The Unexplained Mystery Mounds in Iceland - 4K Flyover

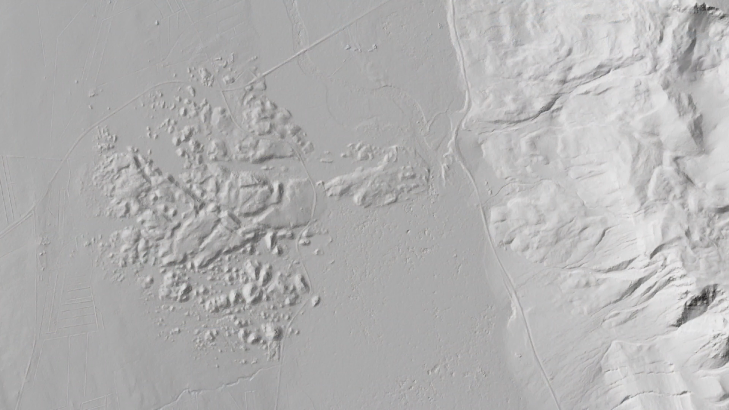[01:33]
They are that far away from the mountain and they were formed after the deglaciation sitting on bedrock.